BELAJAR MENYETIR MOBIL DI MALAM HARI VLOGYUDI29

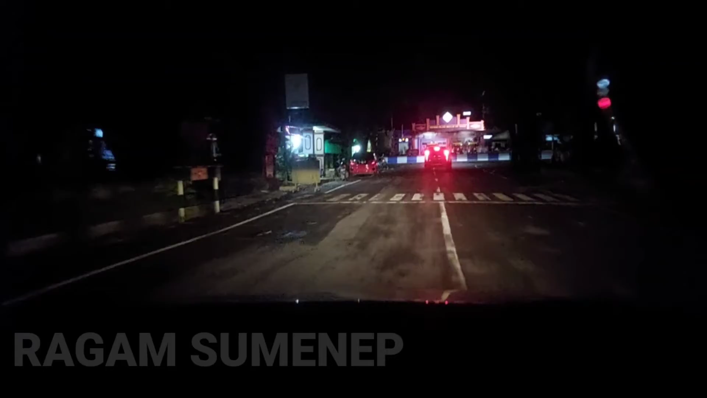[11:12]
Gak apa-apa Karena disini ada Tiga marka ya Tengah Dan kanan kiri Oke kita belok lagi Kita cari rute yang gelap lagi ya Teman-teman Mohon perhatikan ya Mohon simak video saya
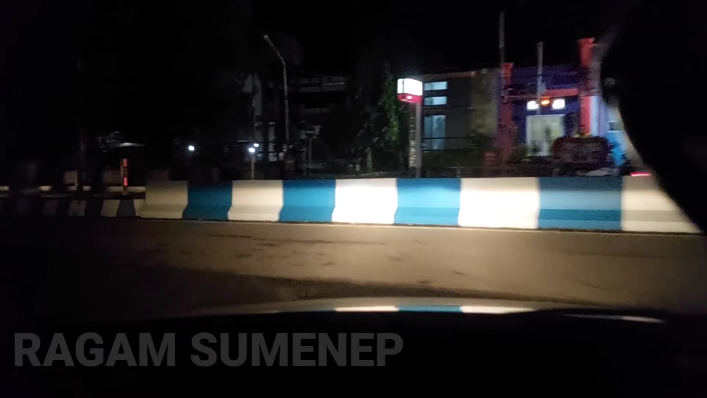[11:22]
Posisi mobil ini Jangan Simak apa ya Simaklah posisi mobil ini Kalian bisa lihat ya Posisi mobil ini Saya tetap main di jalur aman Yaitu adalah Marka sebelah kiri Yang menjadi patuan saya Karena apa Karena marka sebelah kanan Disitu takutnya ada Teman-teman atau Pengemudi lain Yang mau menyalip Mobil kita Jadi kita Lebih baik Di marka sebelah kiri Kita aja
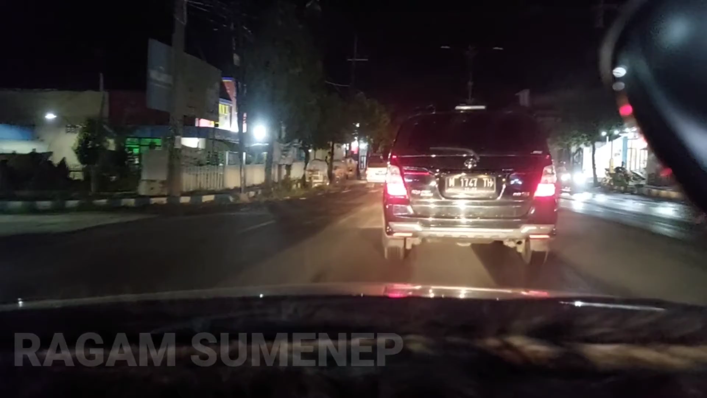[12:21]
di depan Ada rintangan juga Saya tidak berani menyalip Karena salah Tidak boleh Memang Kita cukup Pelankan saja Oke Kita salin dulu Seperti ini
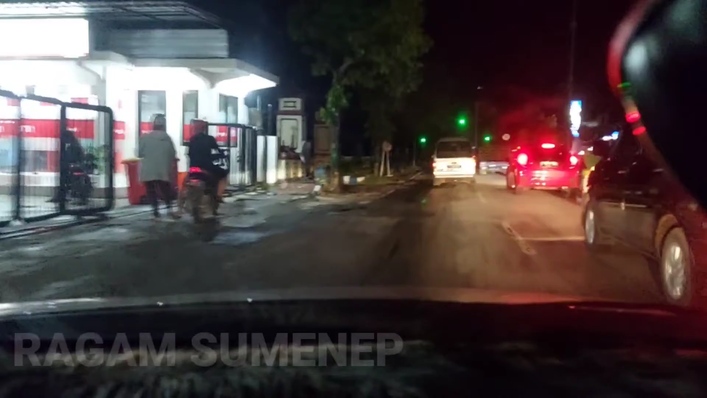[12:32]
Posisi Marka Jangan sampai lupa Oke Posisi ini saya Itu perhatikan Saya akan belok Langsung belok kiri ya Sisi mendadak marka Oke Perhatikan ya Posisi mobil saya Jatuhnya langsung Ke marka Yang sebelah kiri Lagi Seperti itu Paham kan Seperti ini
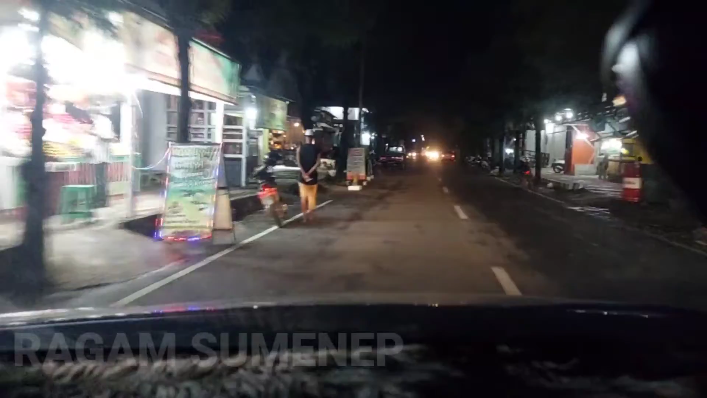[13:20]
Rintangan Ada di sebelah kiri Jadi kita fokusnya Ke sebelah Kiri saja Karena Di tengah itu Adalah pembatas Dimana Pembatas itu Sudah ada Bagiannya masing-masing Jadi untuk Arah berlawanan Itu harus Di Jalur yang sebelah kanan Di tengah itu Adalah pembatasnya Makanya Kenapa saya suruh Teman-teman Fokus ke marka Yang sebelah kiri Jadi kita main aman Posisinya ini Main aman ya Gak mungkin Mobil yang Arah berlawanan Itu Keluar dari Markanya sendiri Dan langsung Melalui jalur
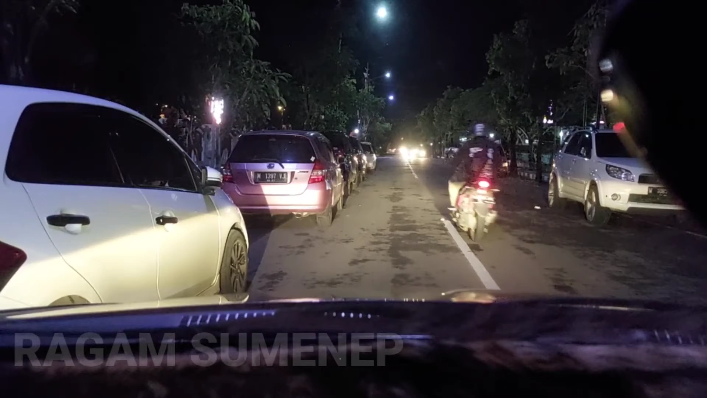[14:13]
Karena jalan ini Jadi sempit Karena marka Yang sebelah kiri Sudah ditembunyi oleh Parkiran mobil Seperti ini Hati-hati Ini karena mobil Mepet sekali ya Karena sebelah kanan kiri Banyak mobil yang diparkir Tapi patoknya tetap Sebelah kiri Kita lebih amannya Sebelah kiri Oke Next Lanjut lagi